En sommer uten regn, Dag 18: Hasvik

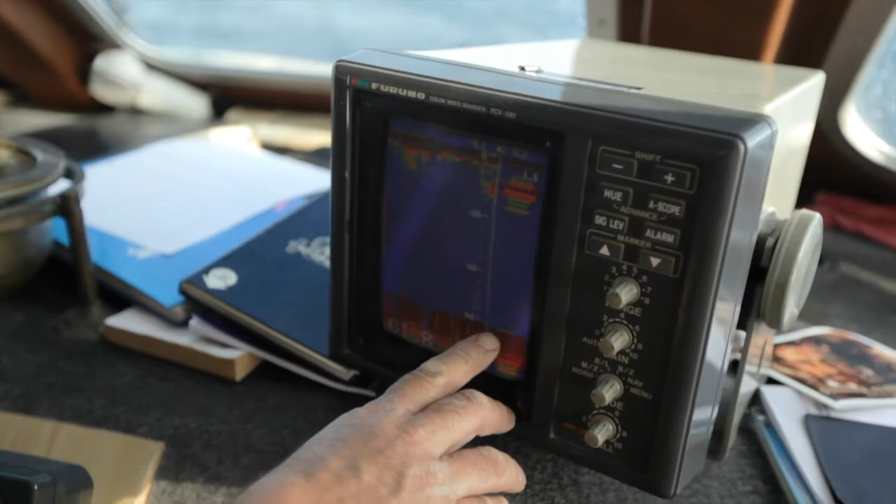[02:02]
Jeg vet ikke hvilken type det er, men det kan være mest sannsynlig husa eller torsk.